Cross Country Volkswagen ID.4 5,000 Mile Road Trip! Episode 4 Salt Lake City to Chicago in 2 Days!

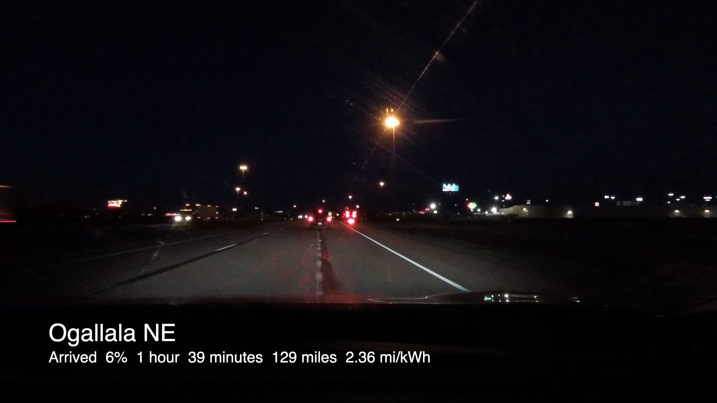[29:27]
I finally made it to Ogallala, Nebraska.
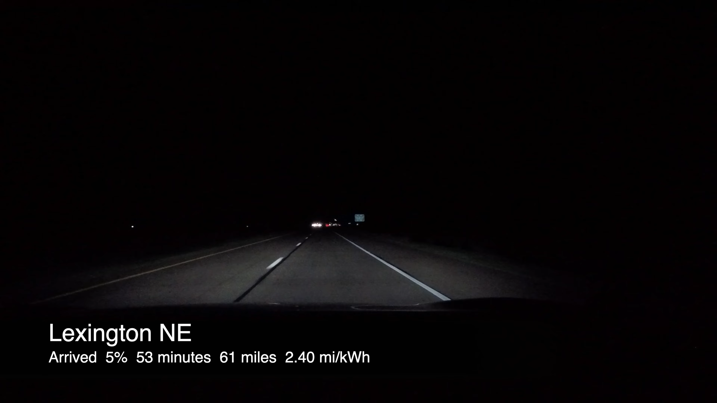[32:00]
Right, I am here in Lexington,
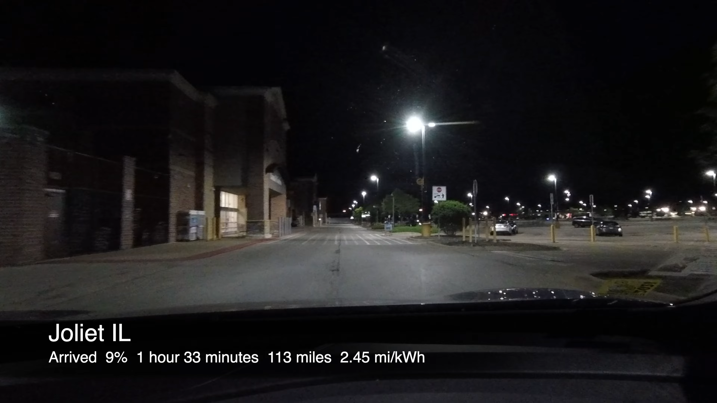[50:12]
All right, you join me here in Joliet, Illinois at the final charging stop of the trip.